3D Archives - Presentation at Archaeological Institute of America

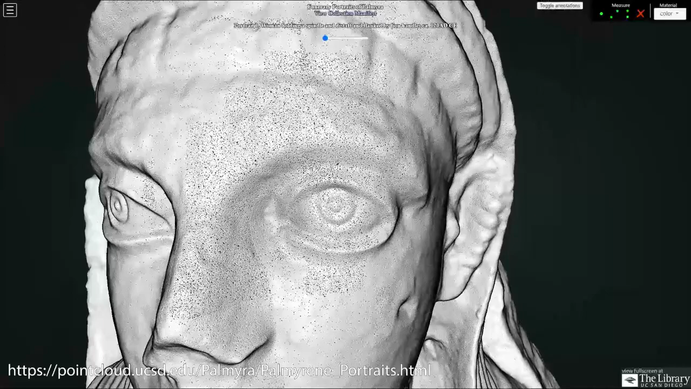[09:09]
I was able to find about 30 of them in 3D form from a few different sources.
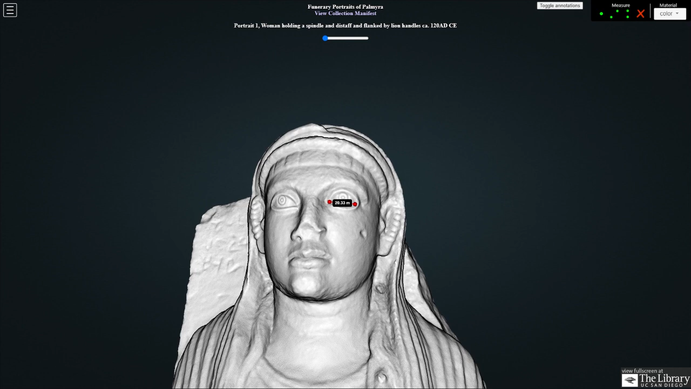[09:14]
Here in this platform we can put them all together, view them one after each other,
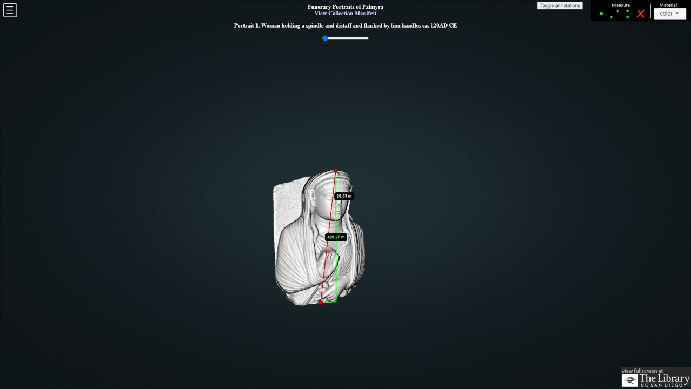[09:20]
measure, change the colors to view high detail forms or just their flat colors.
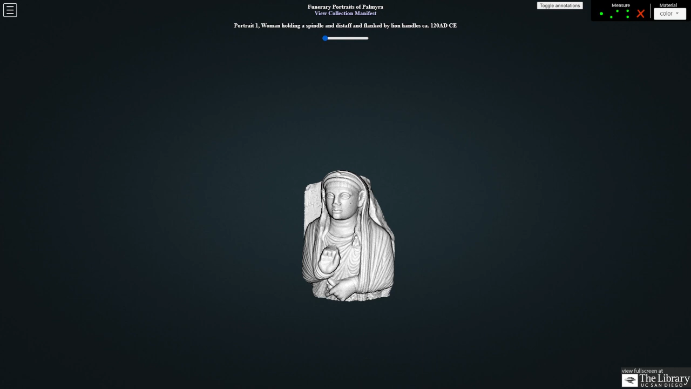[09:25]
Not all of them have colors so it's nice to be able to turn that on and off.
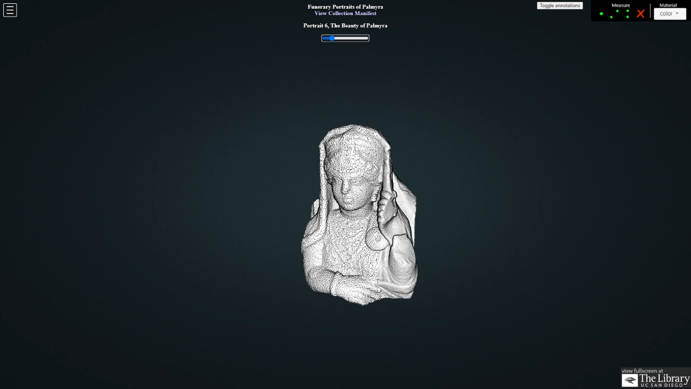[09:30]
And here's the famous beauty of Palmyra which Dr. Raja has published on.
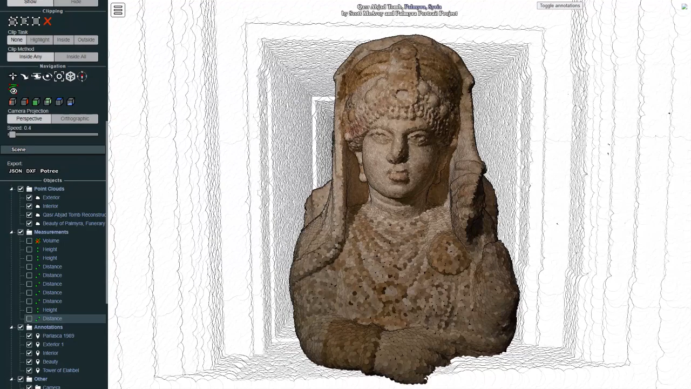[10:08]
You see we've got sketches of 3D model extrapolating a structure from the 1920s imagery.
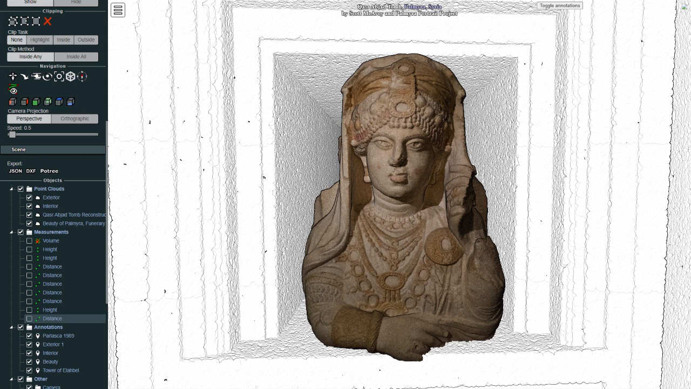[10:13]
And we've put the beauty nested inside our reconstruction of the tomb. And anybody could do this.